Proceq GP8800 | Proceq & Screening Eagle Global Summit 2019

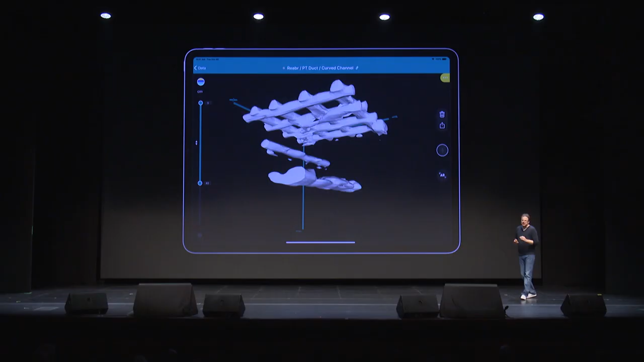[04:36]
And tonight, we add smart color dabs to give you even more clarity that each
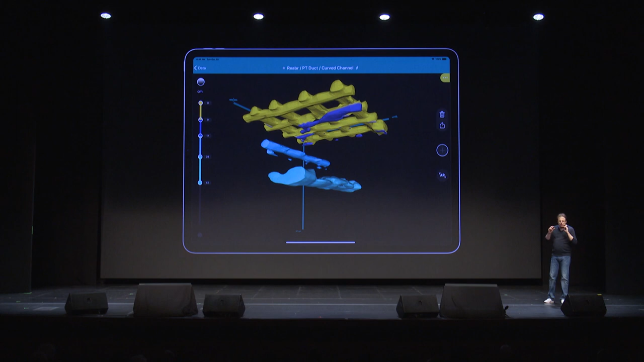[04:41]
layer is individually colored so that the image becomes even more intuitive. You want to see this on a large area scan? This is what it looks like.
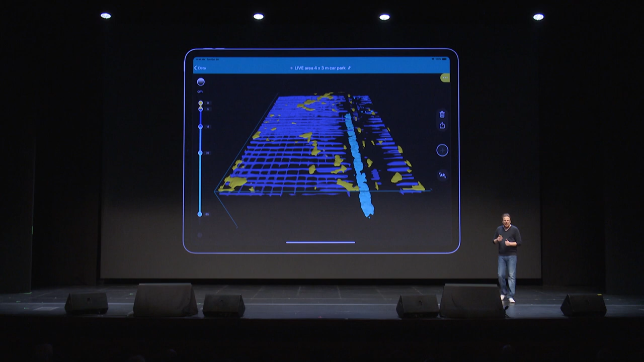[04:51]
This is what it looks like, instantly, immediately available on your iPad, on-site. Now, but this is not all. And we have once again a short video on more software feature that we bring up now.